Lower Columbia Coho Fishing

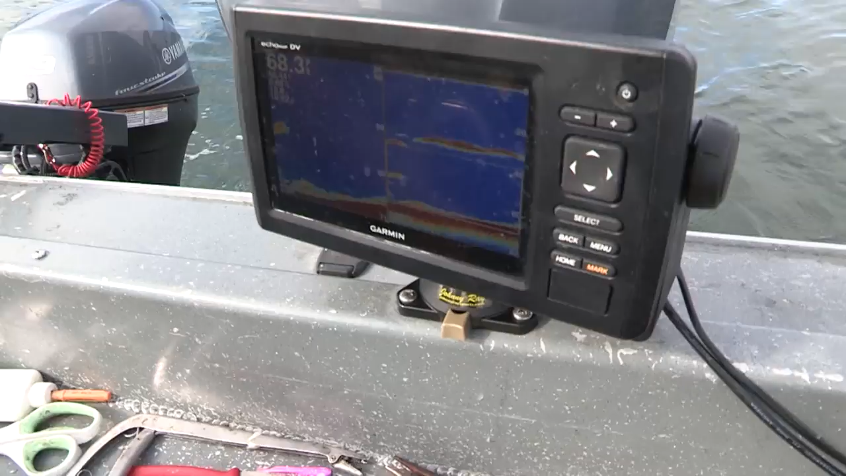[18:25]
All right, those are all anchovies. Take yours down to about 70.
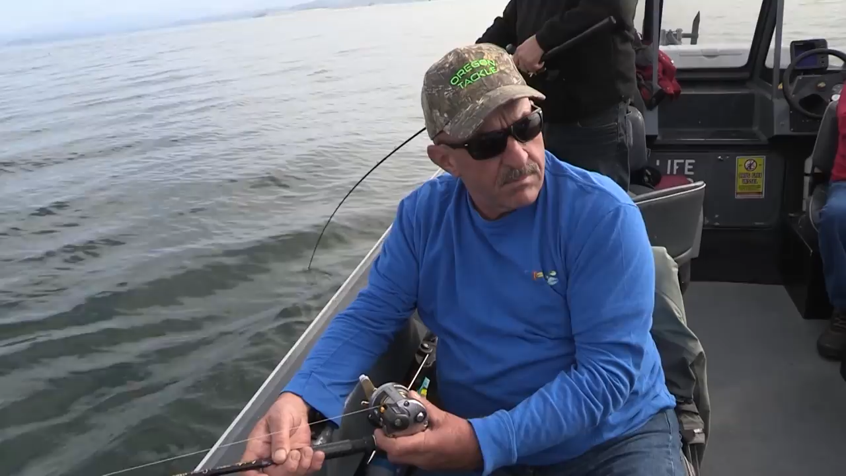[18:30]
70? 70. I go about 50. Doug, you go 25. I'd stay at 15, John. Where do you want this one at? Go 50.
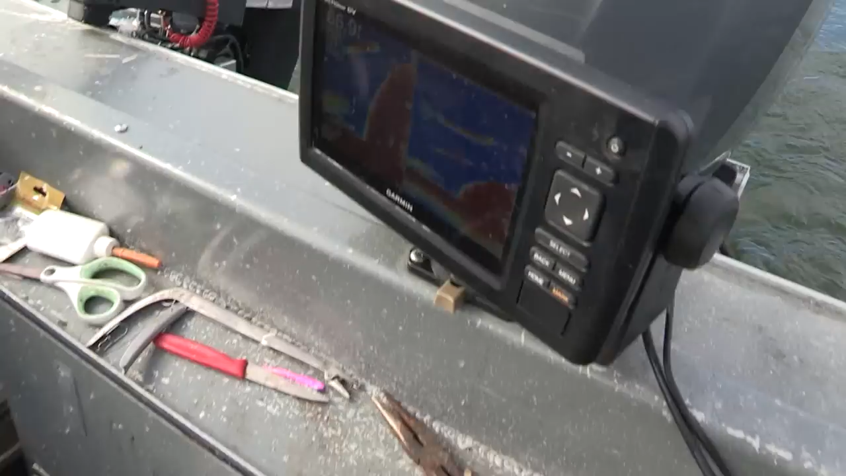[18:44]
Big school of anchovies.
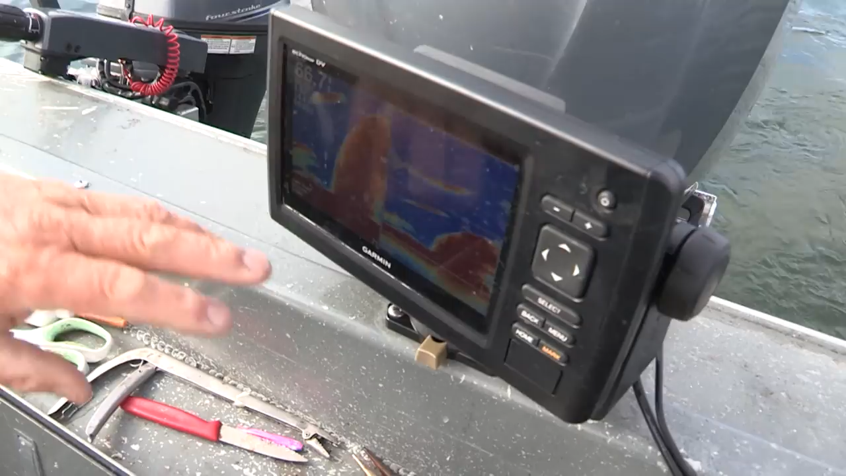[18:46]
It's almost from the bottom all the way to the top there.